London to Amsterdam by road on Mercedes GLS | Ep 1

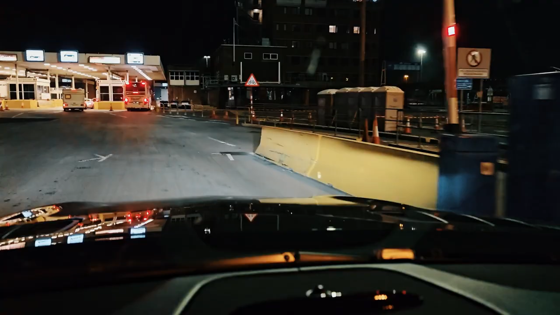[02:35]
یہ جیدر چیک پوست پہ آگے ہم تو ادھر ہمارے پاسپورٹ چیک ہوں گے اور پھر ادھر سے ہمیں آگے جانے دیں گے یہ جو پہلی والی ہے یہ فرانس والوں کی ہوگی
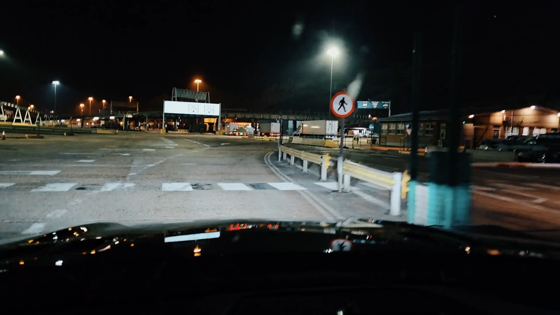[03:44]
اور ہم نے جانا ہے لین وان فور سیون میں